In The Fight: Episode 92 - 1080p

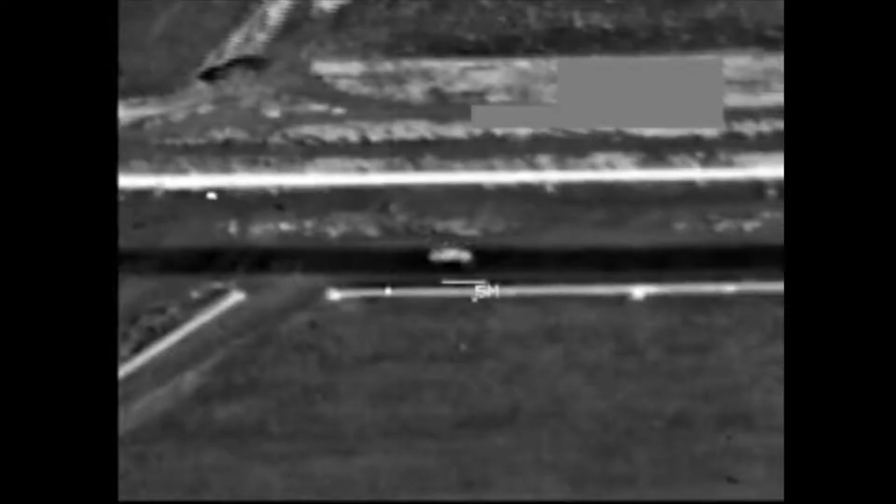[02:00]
13 airstrikes against ISIL controlled oil refineries hitting ISIL fighters,
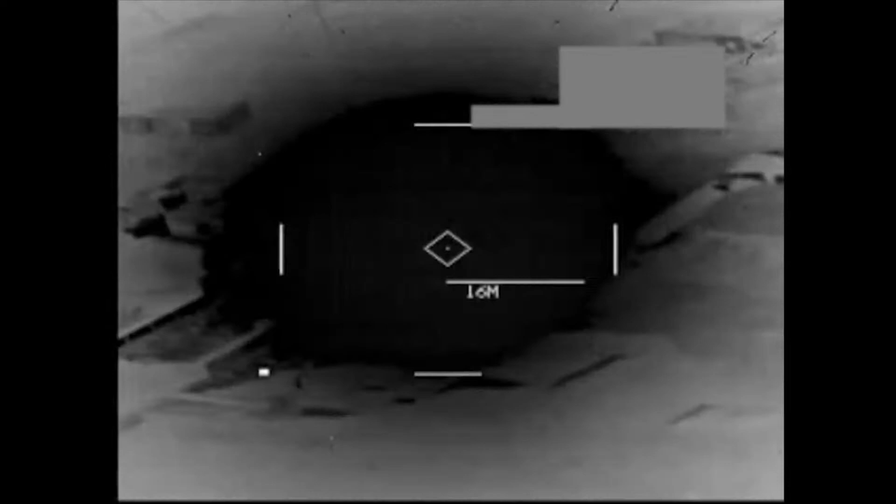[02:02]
training compounds, headquarters and command and control facilities in several areas.